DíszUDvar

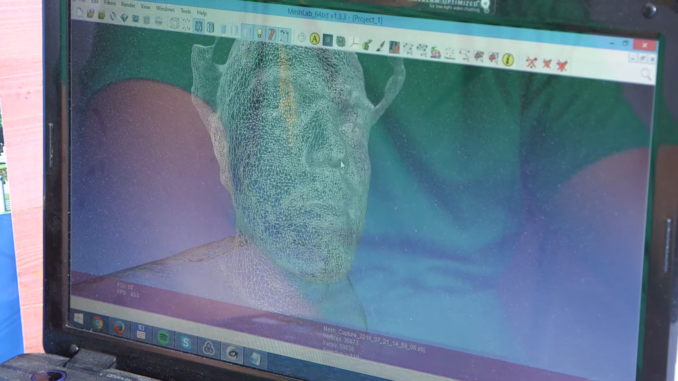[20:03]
de még akár a saját háromdimenziós portrinkkal is farkaszemet nézhettünk.